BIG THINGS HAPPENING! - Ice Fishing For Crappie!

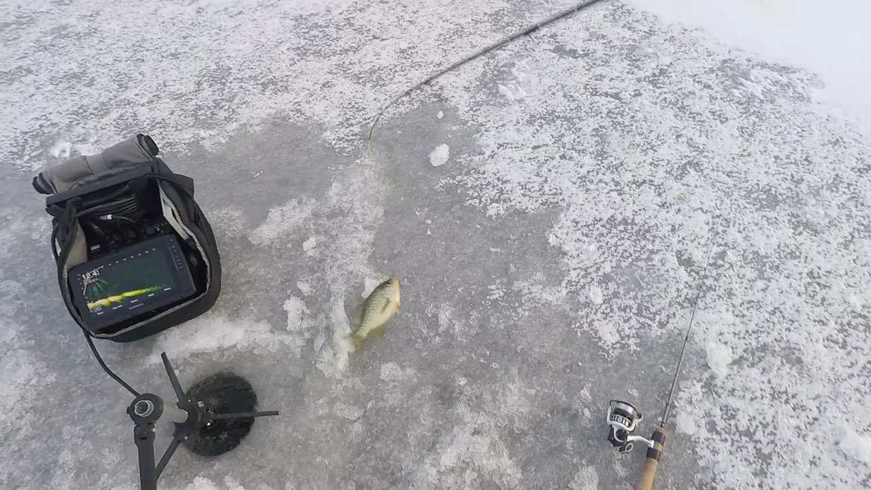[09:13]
there's a black one ultra light set up barely moving are you good or are you good on fish